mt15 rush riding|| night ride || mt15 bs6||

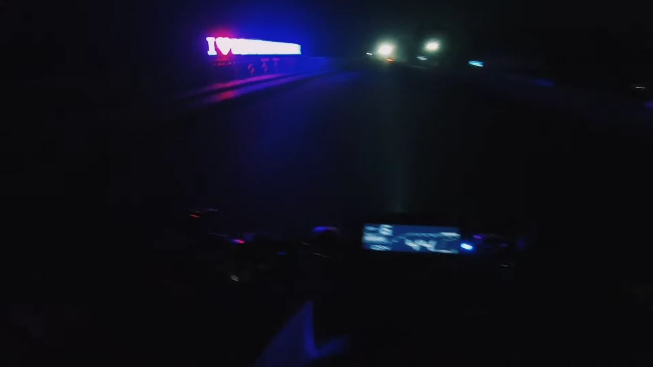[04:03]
आई लव डायमंड हार्बर, यस ब्रो मी टू, लेट्स रोल। मजा आ रहा है यार पूरा, एकदम क्राउडलेस, एकदम ट्रैफिक भी नहीं, चलाने में मजा आता है। तो इधर में मेला लगा हुआ है इसलिए एक बार भी आया नहीं मेले में, आना पड़ेगा।
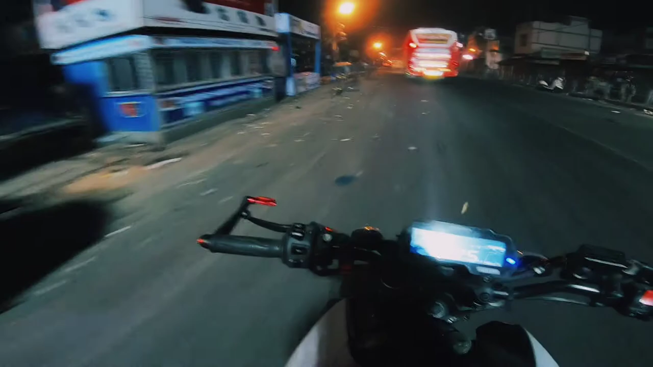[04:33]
देखो भाई पूरा खाली, तो सामने से यू टर्न ले लेंगे फिर भगाएंगे। सो चलो, ये देखो भाई क्या लग रहा है, ये Akrapovic, Aaron Wipka, awesome.